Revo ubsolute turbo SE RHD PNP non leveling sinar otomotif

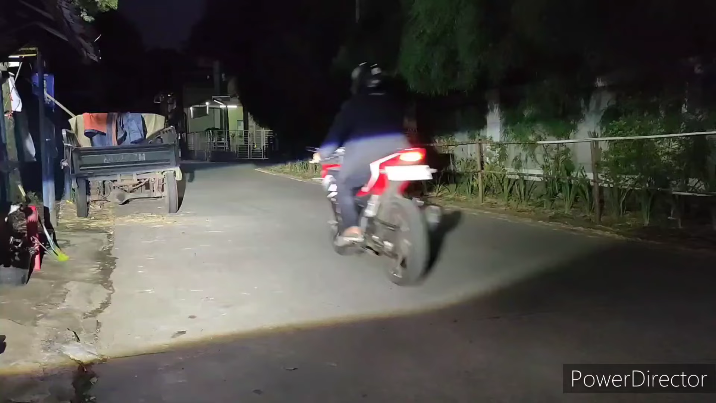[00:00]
keren guys. Waduh, rambut jauhnya emang keren dia. Wah, terang banget.
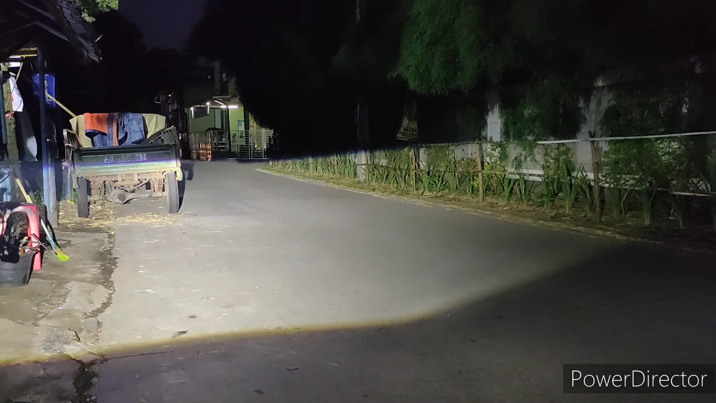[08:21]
Wah, keren juga guys. Wah, ngeri guys. Oke, ini cahaya dekat dari RHD-nya ya. Nah, ini RHD ya, karena dia punya tanjakan di tengah tuh.
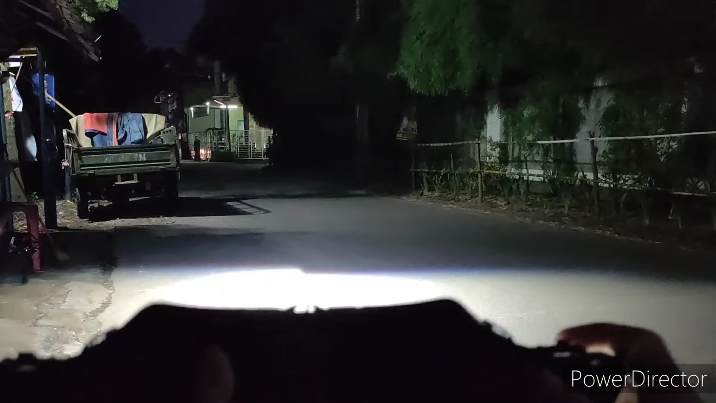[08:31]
Orang lain punya Z, bentuk Z gitu ya. Ini RHD. Sebentar, cahaya jauh, tapi masih banyak yang lewat. Tahan dulu, biar kasih lentar. Sebentar. Nah, di sini dulu.